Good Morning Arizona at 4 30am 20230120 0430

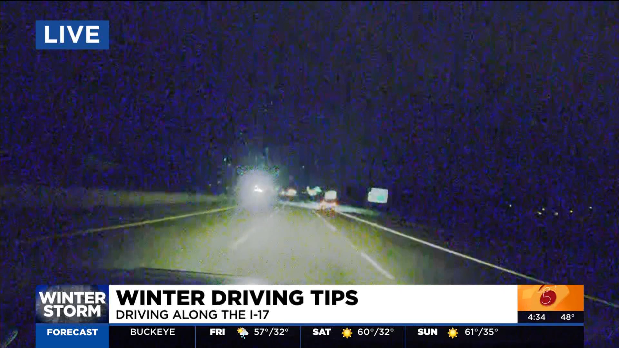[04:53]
it is quiet on the I-17 again we're north valley leaving the valley pretty much along the I-17 and let me say if you love the snow and live in the valley and I know it can be very tempting to travel up north this weekend especially if you missed out on all the snow last weekend now if you do so just make sure you're extra cautious when you're traveling up north I want to show you these numbers these are the calls that the Coconino County Sheriff's Office took